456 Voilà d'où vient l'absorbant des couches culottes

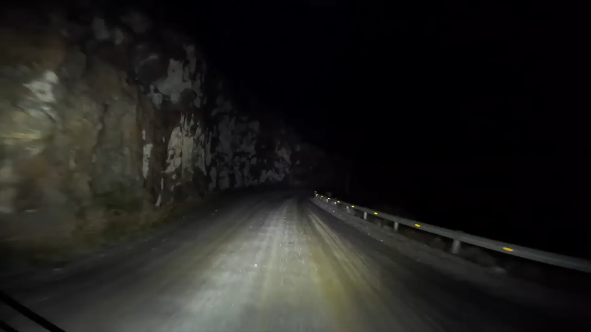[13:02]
Allez, après notre petit tour à la jonction des rivières, on se cherche un spot pour la nuit, puisque la nuit est là. On va se poser un peu plus loin, il y a une petite route en dehors de la route principale qui donne au bord de la rivière et je pense qu'il y a plein de spots par là, donc on va se mettre là-bas, c'est pas très loin. Peut-être un peu plus bas, près de la rivière. On est arrivé à mon point carrément. À gauche, ton point là.
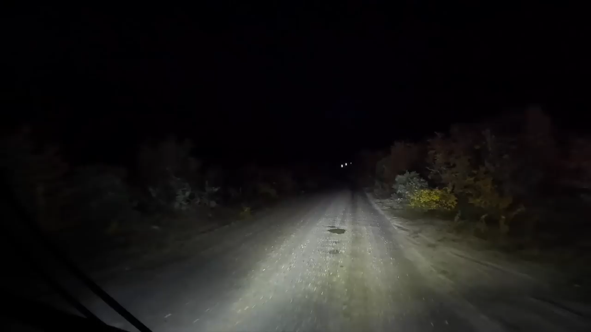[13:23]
Faut regarder n'importe où il y a une place. Là, là. Il y a l'air d'avoir du monde, non? C'est pas le plaid de la rivière. Voilà comment ça se passe, la recherche d'un spot. Il y a une route par là. Parce que là, on est dans la rivière, je crois.